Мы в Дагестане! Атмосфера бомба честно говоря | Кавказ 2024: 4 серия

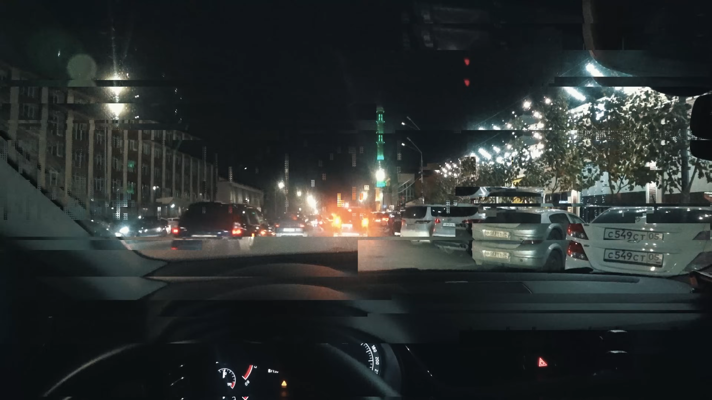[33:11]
Этого я больше всего и боялся. То, что не найду места. Слева, справа все занято.
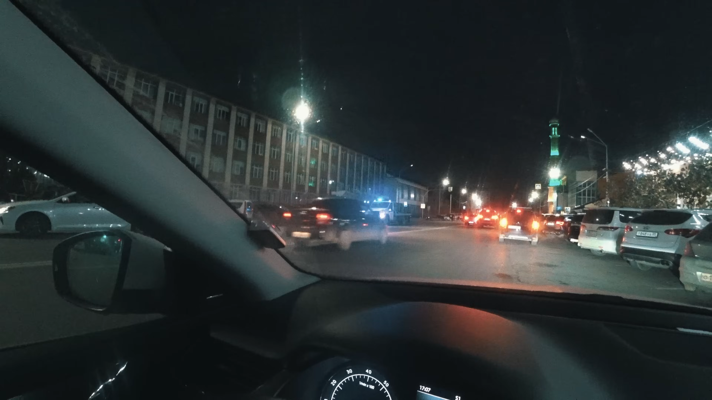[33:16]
Даже какой-то местный эвакуатор работает.
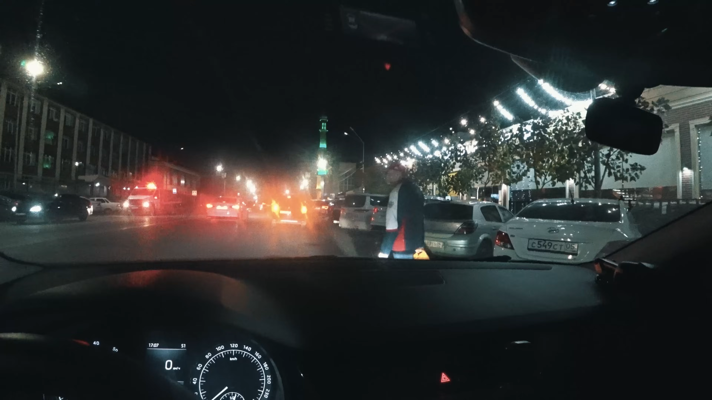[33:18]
И вот так вот жду, когда кто-нибудь придет в своей машине и освободит.